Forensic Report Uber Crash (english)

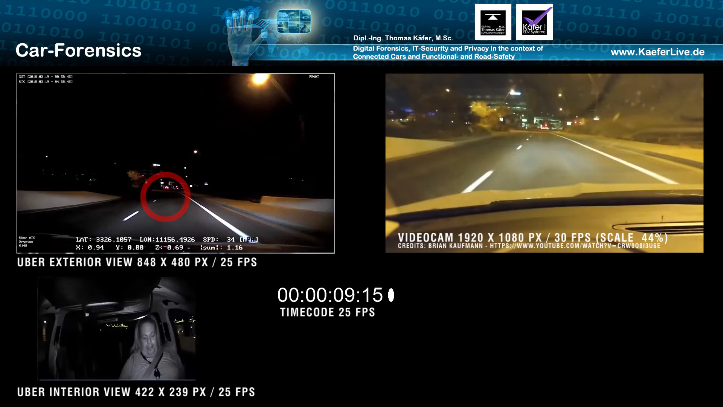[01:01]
which shows that the scenery is not nearly as dark as the video published by the police believed to do.